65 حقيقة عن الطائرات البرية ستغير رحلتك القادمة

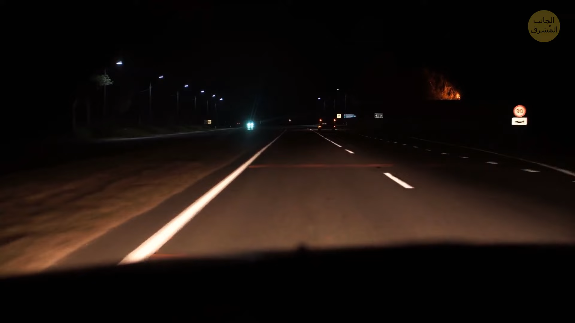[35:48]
المنطقة التي تريد إضاءاتها ضيقة ويمكنك بسهولة اتخاذ الإجراء المناسب إن رأيت عائقا